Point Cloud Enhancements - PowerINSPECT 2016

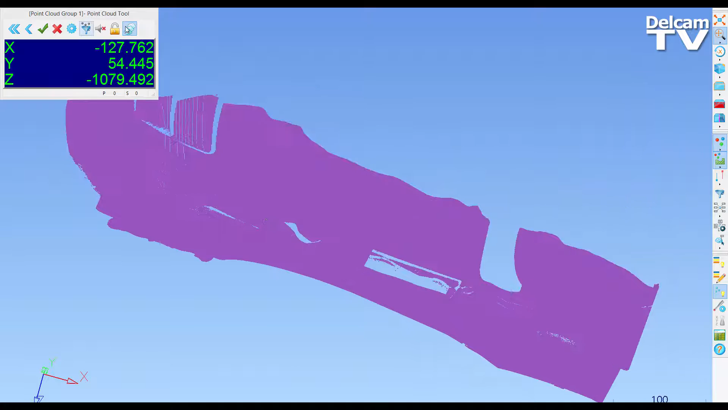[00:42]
By default, this mode is off, but the setting can be changed through the options dialog accessible via the tools menu within the software. You can see here that there are now two point clouds in the sequence tree from one scanning session.